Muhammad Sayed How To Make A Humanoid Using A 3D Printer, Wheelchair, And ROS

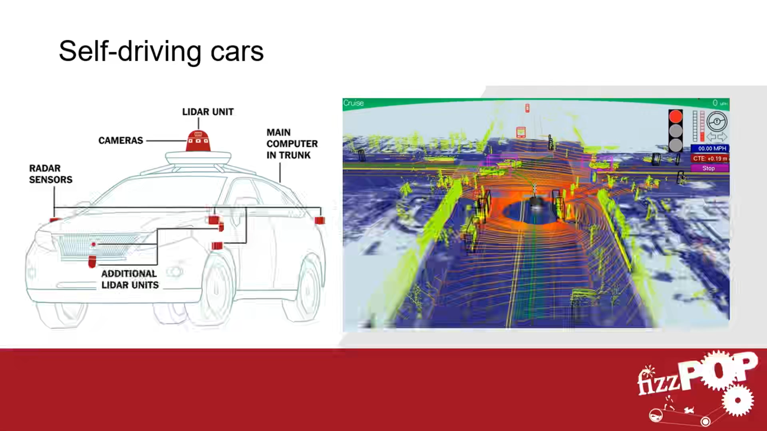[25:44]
It scans all the area around it, and it plans a path around it.